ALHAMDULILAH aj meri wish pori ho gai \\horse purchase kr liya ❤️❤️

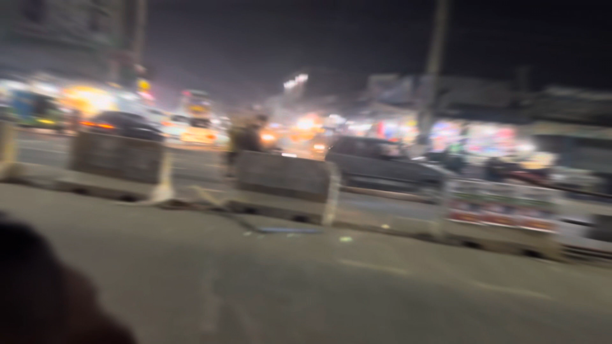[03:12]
ہم لاریڈے آگئے ہیں یہ میران ہوتل یہ جی KFC اب یہاں سے جو ٹھوڑ لیں گے ہم ہم